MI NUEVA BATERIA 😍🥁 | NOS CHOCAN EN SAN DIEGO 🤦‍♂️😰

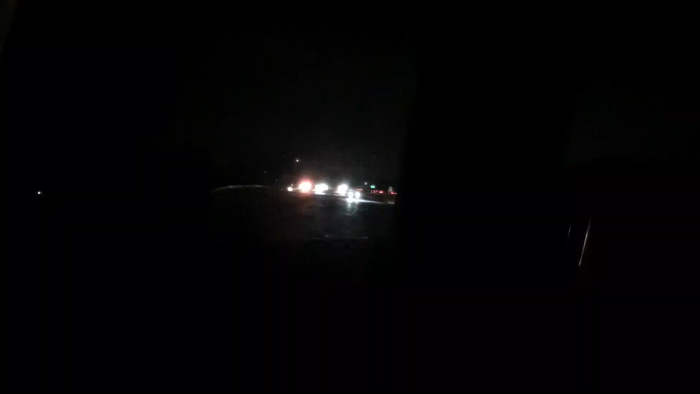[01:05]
Varios carros chocados. Ahí llegó. Ver. Ahí llegó la patrulla, no sé si se. Ahí pararon el tráfico ya o qué.